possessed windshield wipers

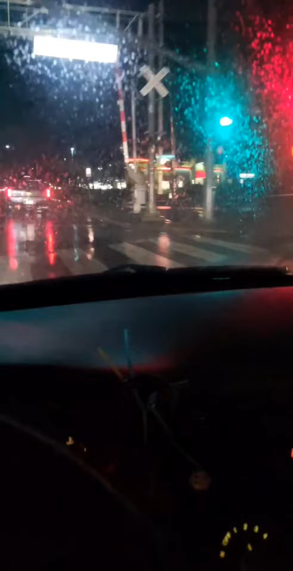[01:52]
I don't get it. I don't get it. That one's missing half the piece though. So I don't know if it's going to fly off on the freeway. Hopefully don't do that.
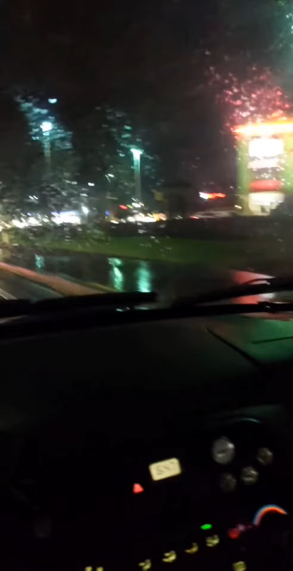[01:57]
Alright so now we're at a gas station because we made it to one on ramp and one off ramp.